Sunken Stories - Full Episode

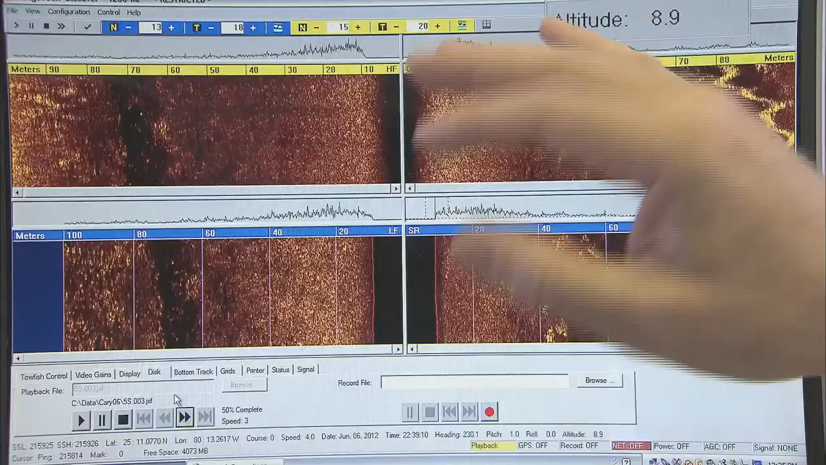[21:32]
It all laces together and makes an image.
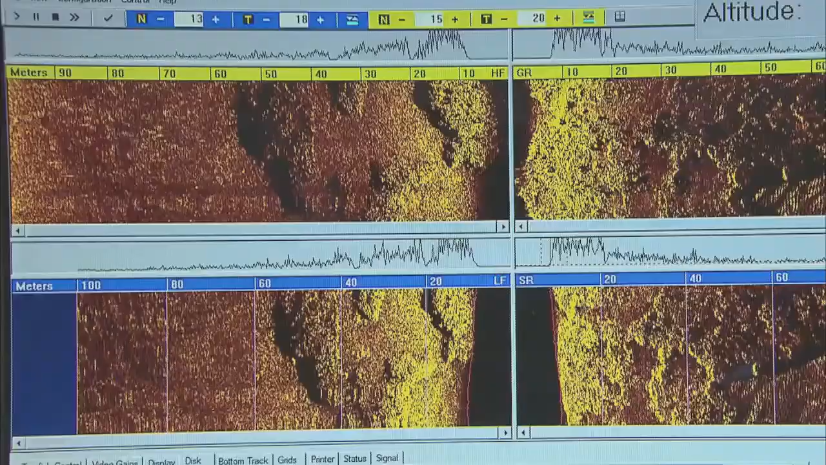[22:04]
geological features, and historical cultural features like shipwrecks.
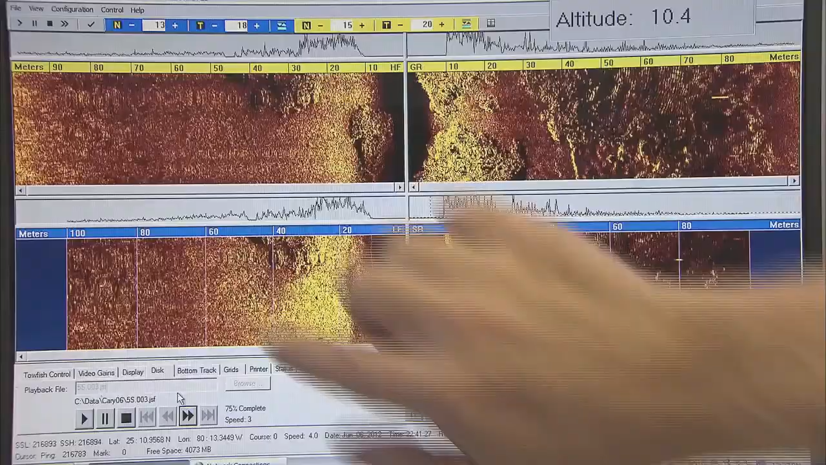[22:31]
You know, we've got sand over here, and there's a coral patch here,
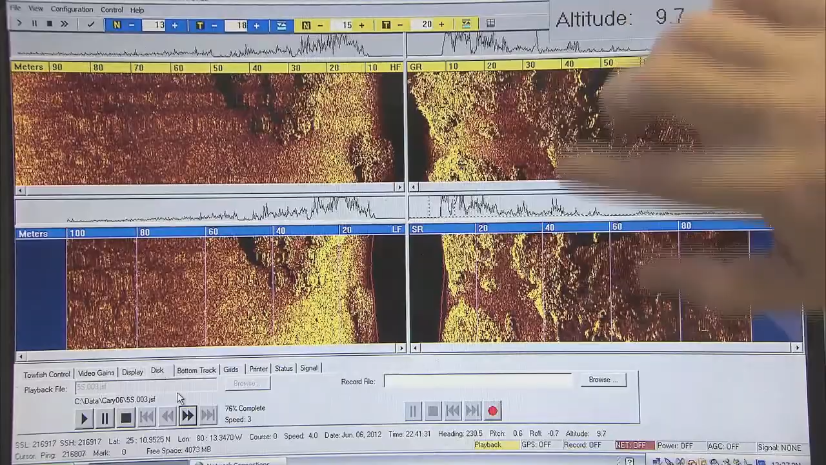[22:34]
and there's a big coral reef here, so we're coming into a strong reef area.
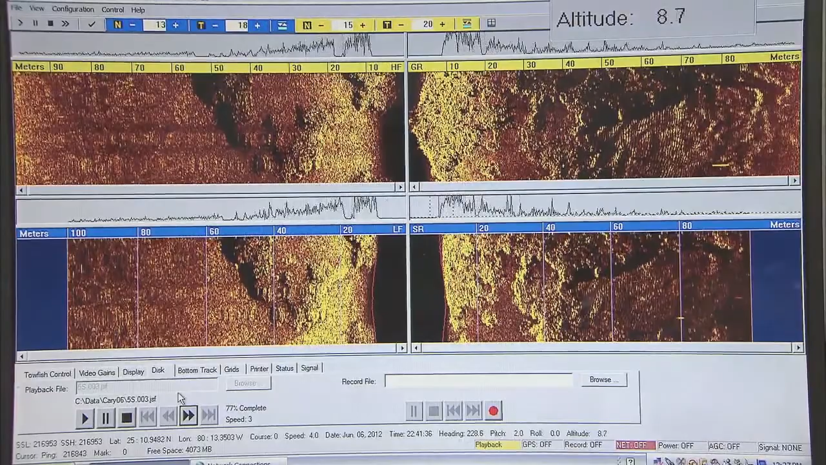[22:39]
These are sand ripples over in here.